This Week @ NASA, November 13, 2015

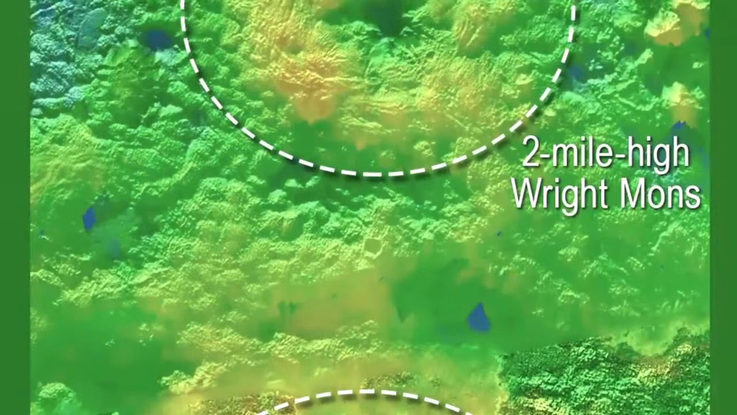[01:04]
Among them, 3-D imagery indicating two of Pluto's most distinctive mountains could be ice
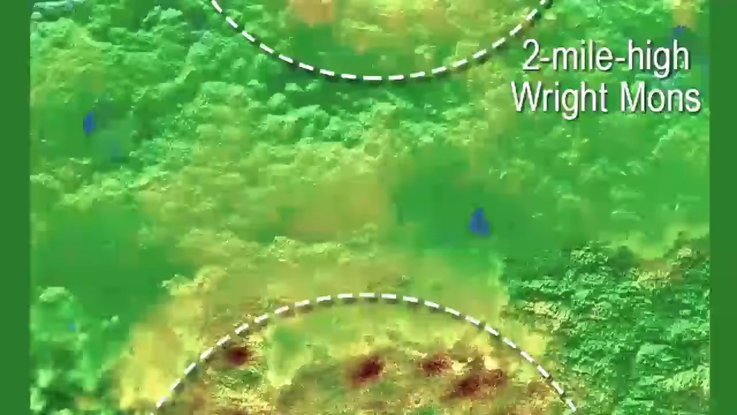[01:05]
volcanoes that may have been active in the recent geological past.